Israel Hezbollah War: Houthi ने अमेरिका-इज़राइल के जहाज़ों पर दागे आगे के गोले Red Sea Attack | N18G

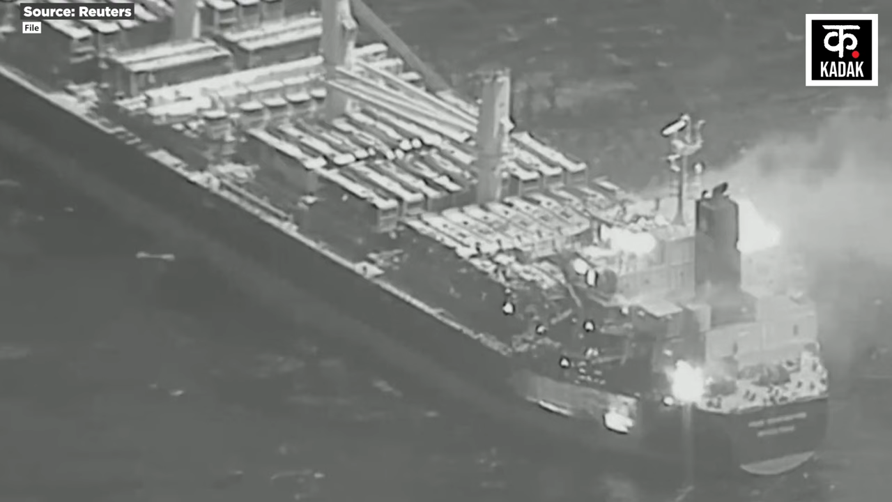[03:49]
माल वहग जहाजों पर मिसाइल और ड्रोन हमले किये हैं जबकि एक जहाज